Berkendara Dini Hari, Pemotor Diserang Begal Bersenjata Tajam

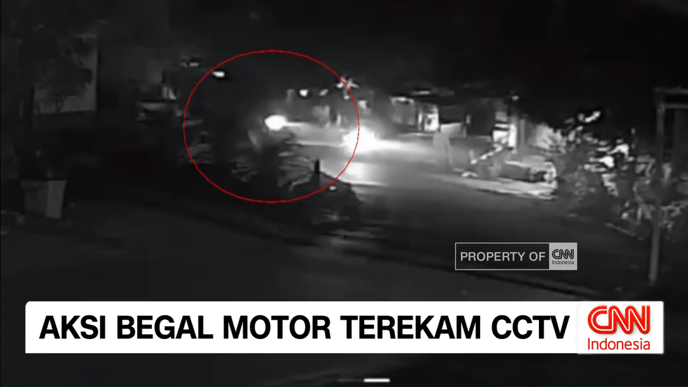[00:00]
CCTV merekam detik-detik penyerangan seorang pengendara motor oleh gerombolan Begal di Jalan Masjid Nurul Komar,
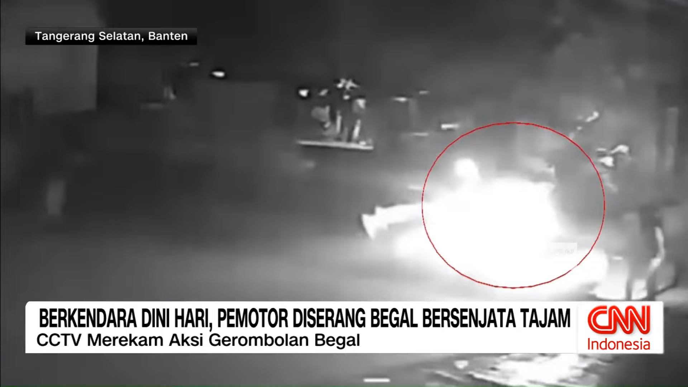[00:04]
Kecamatan Ciputat, Tanggerang Selatan, Senin Dinihari. Korban melaju dari arah Bintaro menuju Ciputat. Setibanya di lokasi pelaku yang berjumlah 5 orang dengan 2 sepeda motor sudah membuntuti dan langsung memepet serta menyerang korban. Akibatnya korban langsung terjatuh dan berusaha menyelamatkan diri. Meski korban sudah terluka, para pelaku masih berusaha menyerang dengan senjata tajam. Korban terluka parah di pergelangan tangan akibat sabetan senjata tajam para pelaku.